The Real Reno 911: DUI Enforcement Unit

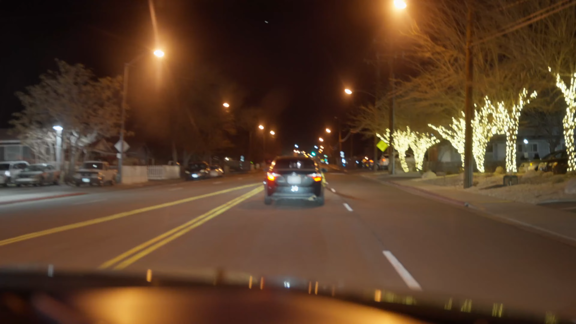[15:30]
And now we're just kind of watching it, see how it drives, because it caught my attention. I've noticed that it doesn't have a brake light, an out brake light, so we might stop them, just educate them that they have a brake light out. A lot of people don't know they have their brake light out, so I like to let them know.